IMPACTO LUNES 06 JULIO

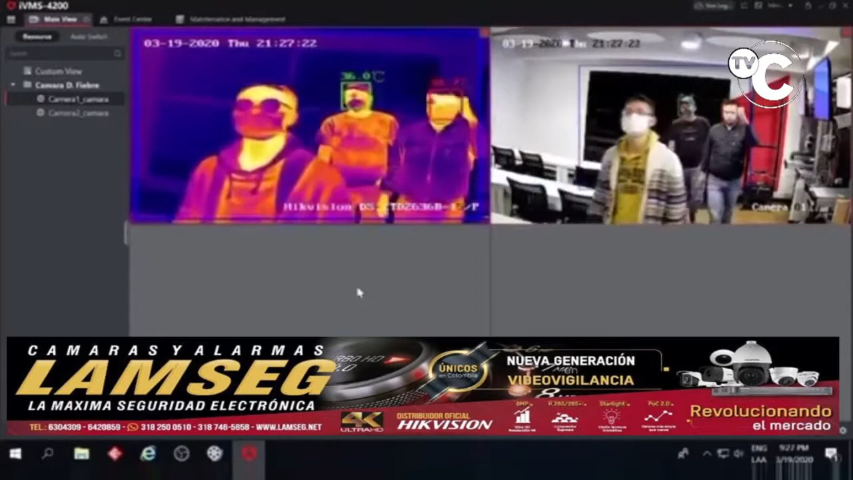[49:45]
estas cámaras que son térmicas y que además le toma la temperatura a todo el grupo, pero se la toma individualmente a cada uno y le dice qué temperatura tiene. Así es de que usted se evita tener otro empleado con solo una camarita. Lo que le paga usted a sueldo a un empleado para que haga eso, lo hace esta cámara y más eficientemente.